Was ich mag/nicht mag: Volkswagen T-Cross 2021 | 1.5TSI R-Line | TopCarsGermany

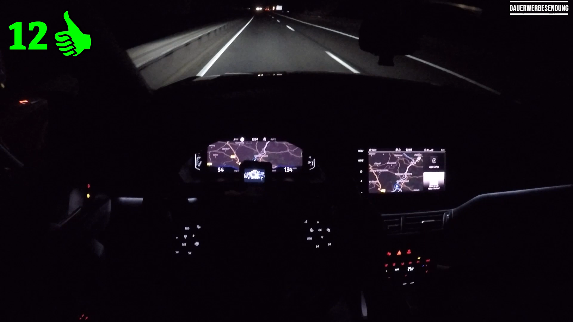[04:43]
Also scheinbar ist es sehr, sehr gut, man hat eine sehr hohe Leuchttreichweite. Und ja, soweit war es das, glaube ich, alles an positiven Dingen, die mir direkt so aufgefallen sind in den ersten paar Tagen, was mir sehr gut gefallen hat.